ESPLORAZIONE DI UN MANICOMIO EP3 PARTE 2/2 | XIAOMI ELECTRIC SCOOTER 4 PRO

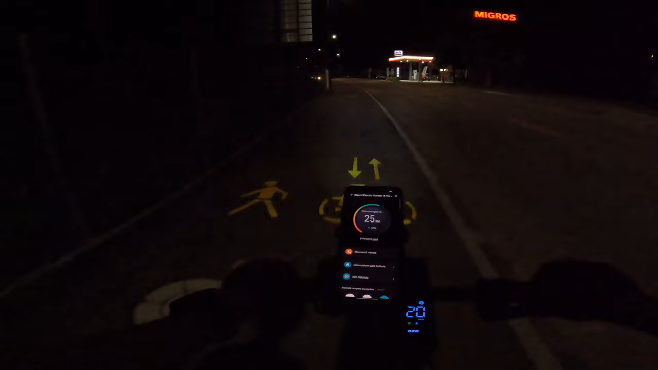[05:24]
No, 25 km rimanenti, ah. Che non sono 25, sono magari una decina, ah. Perché sai che al 10% muore, ah. Però un 57% della batteria ce li faccio bene, anche forse 15 km li faccio, sì sì, 15 li riesco a fare in teoria, però comunque ne abbiamo fatti diversi. Bello. C'ho comunque ancora due batterie cariche, eh?
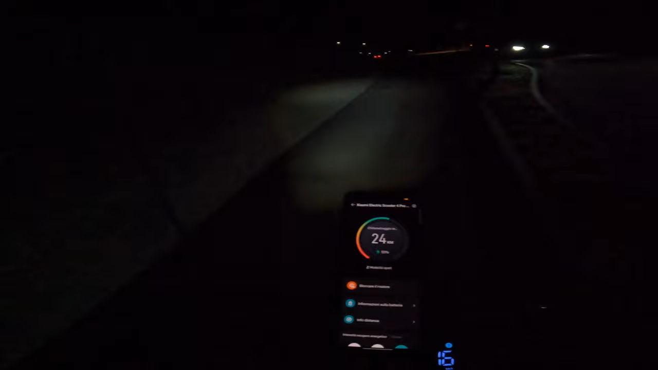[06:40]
Mi ha volato un pipistrello davanti addosso. Non si vede letteralmente niente perché sono quasi le 11 di sera.
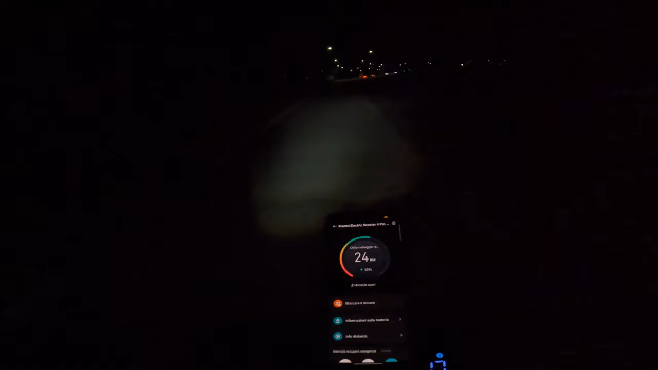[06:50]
Io tra 4 ore e mezzo devo partire per andare in vacanza. Quindi non dormirò perché probabilmente mi metterò a scrollare TikTok.
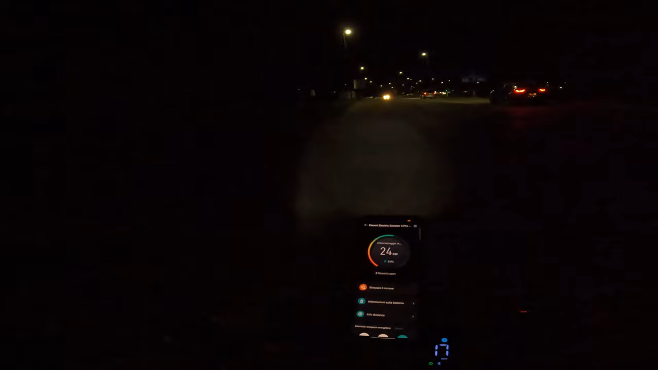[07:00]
Non c'ho voglia di dormire, è troppo faticoso. Quindi questo video lo editerò in vacanza. Spero, se mi ricordo di portare l'SD della GoPro.
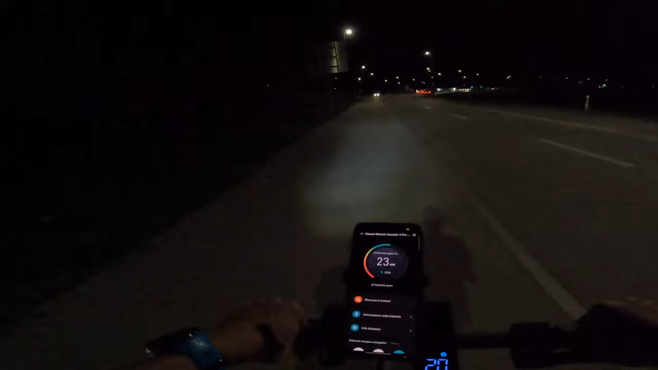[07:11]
Vediamo. Meglio che se magari la perdo poi son cazzi. Da qua, dalle pedonali. Sempre usare le pedonali, ragazzi. Già adesso che dobbiamo fare l'esame del motorino e poi della moto. Mannaggia, aspetta che ci sono. Grazie. Vecchio, levati dalle palle.